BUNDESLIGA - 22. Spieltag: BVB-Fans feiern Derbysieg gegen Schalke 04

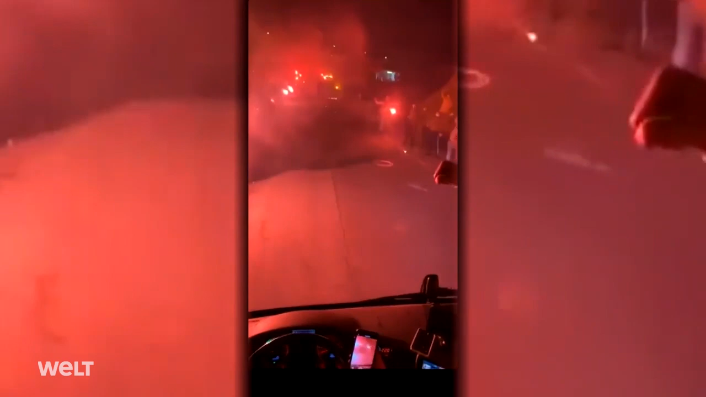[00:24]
Nach dem Erfolg über den Erzrivalen Schalke 04 war hier die Euphorie riesengroß.